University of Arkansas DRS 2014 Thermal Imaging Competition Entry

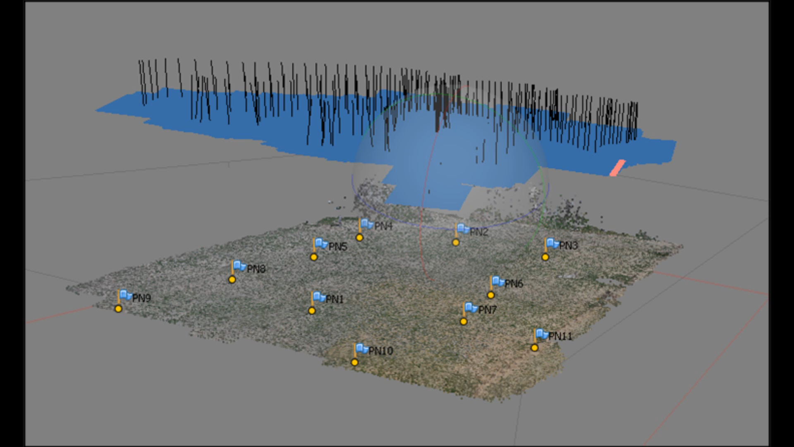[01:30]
similar to how panoramic pictures are made. But Photoscan allows us to go further by building a point cloud from these features and constructing a 3D mesh, from which mosaic orthophotos and 3D digital elevation models may be derived. And here is our completed orthophoto.
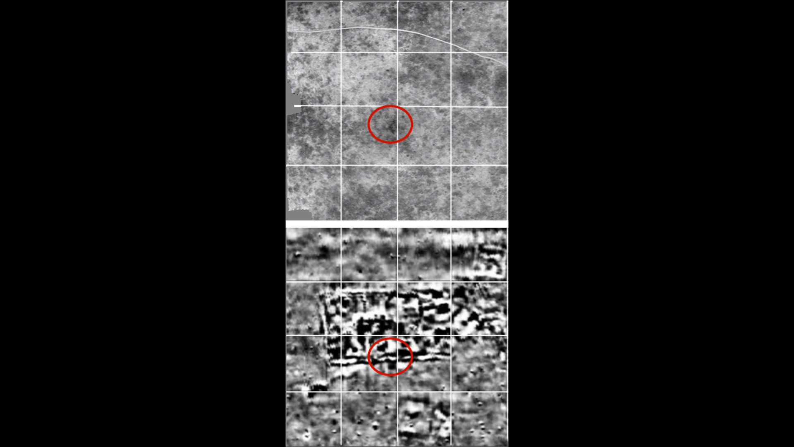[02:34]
In addition, there is a cool patch in the thermography that coincides with an architectural element seen in the magnetometry data. This anomaly has been interpreted as a possible extended entranceway, also associated with the ancient mortuary structure. Although excavation of mounds such as those at Collins was once a common practice in archaeology,